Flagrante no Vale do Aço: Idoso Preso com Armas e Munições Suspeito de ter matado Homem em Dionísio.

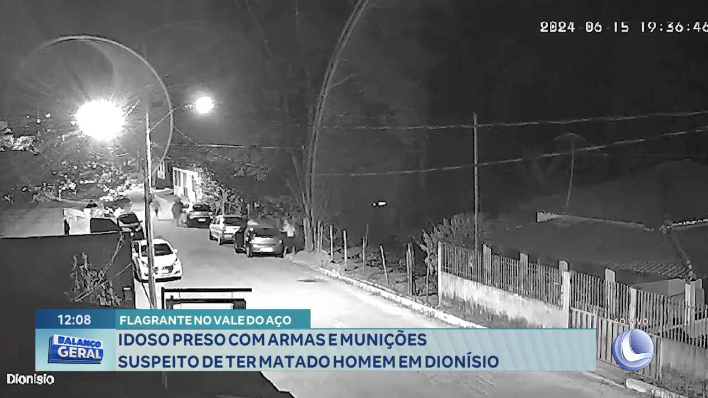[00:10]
Olha lá a confusão. Ali é o momento já da confusão toda, né, Bebiano? Olha lá. O que é o negócio ali? Olha aí. Tô vendo o povo movimentando ali. E quem vai contar esse caso pra gente é o Marcos Lessa, vai contar dessa ocorrência lá de Dionísio. Por favor, Marcos, boa tarde, meu amigo.